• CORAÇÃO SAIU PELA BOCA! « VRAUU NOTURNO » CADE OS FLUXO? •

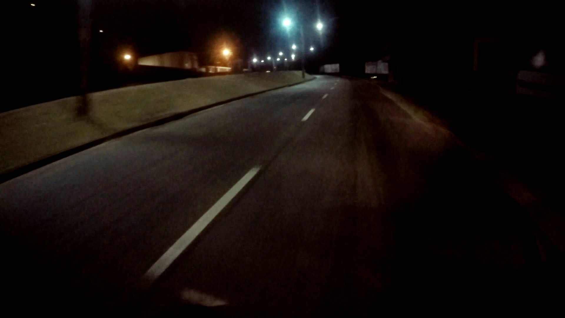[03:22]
Cê é louco, cachorro! Track day, cachorro! É que eu não manjo, tem muita lombada aqui e eu tenho medo de tropeçar em uma lombada. Tropeçar, essa é uma boa palavra pra usar quando tá andando de moto, né? Tropeça, tropeça na lombada. Vai lá, eu tropecei, ó. Tropecei. Zoeira. Tá, poxa. Ai, que felicidade. Como é que vocês estão, rapaziada? Todo mundo bem? Todo mundo feliz?
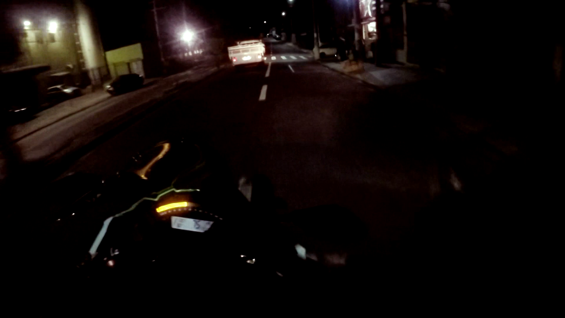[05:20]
Tá, poxa, os bicos ficam como? Em choques. É aqui, ó, o pico. Mas não tá rolando nada. Ave Maria, eu adoro. Olha a lombada aqui que eu tropecei. Às vezes tem um fluxo indo pra baixo, vamos por lá, né? Conheço um...